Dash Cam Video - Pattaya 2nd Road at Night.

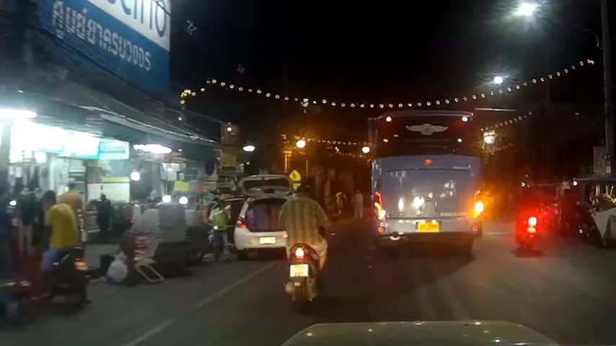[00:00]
bus on the wrong side of the road.
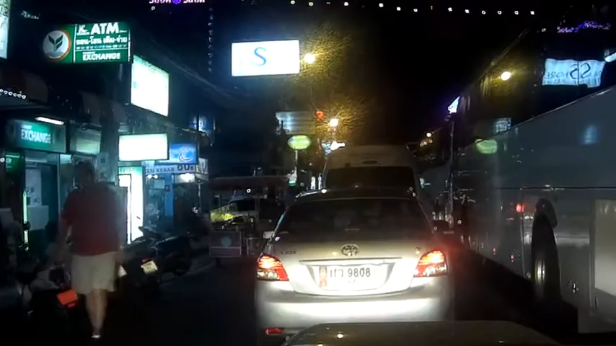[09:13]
Boy, there's a lot of buses tonight. Looks like they all want to be in this lane. That's not good. Don't stop. You gotta let them in. Come on.